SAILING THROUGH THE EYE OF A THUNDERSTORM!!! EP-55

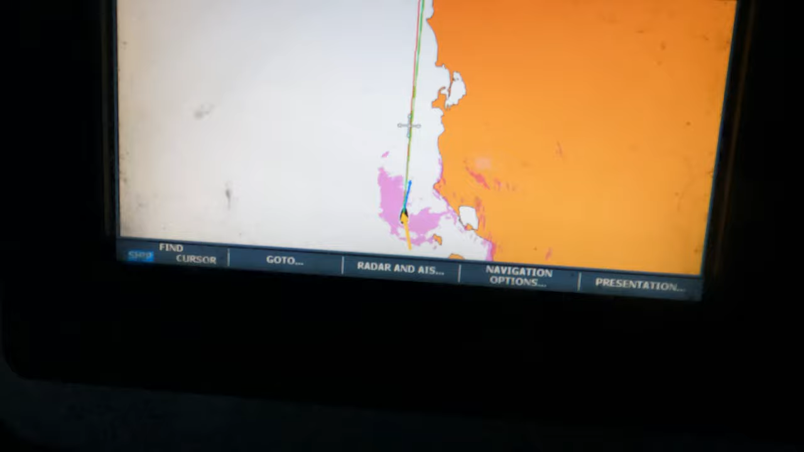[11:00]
Okay, we're literally in the eye of a thunderstorm right now.